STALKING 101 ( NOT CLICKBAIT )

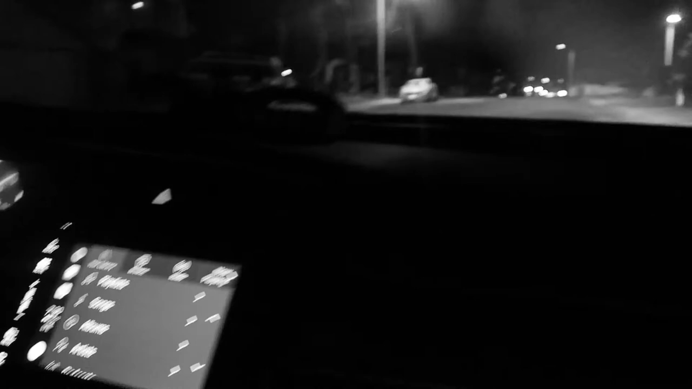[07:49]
I swear it's him. Where'd he go? Is that him? No, that's not him. Are you sure, dude? No, that's not him.